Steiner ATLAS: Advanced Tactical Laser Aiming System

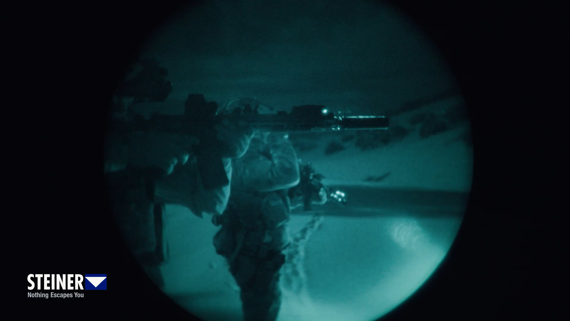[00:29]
The VC-SEL provides speckle-free, narrow-beam IR illumination, while the LEDs offer crystal-clear flood at wide and medium fields of view. This ensures beam clarity whether you're clearing rooms or engaging at a distance. Zeroing is streamlined. One set of windage and one set of elevation adjusters align both lasers and the long-range IR illuminator simultaneously.
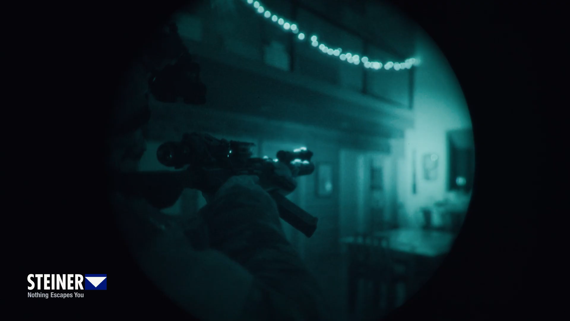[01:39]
The power levels in a limited field of view are adjusted with tactile buttons. Each press cycles through low, medium, and high, or short, mid, and long range,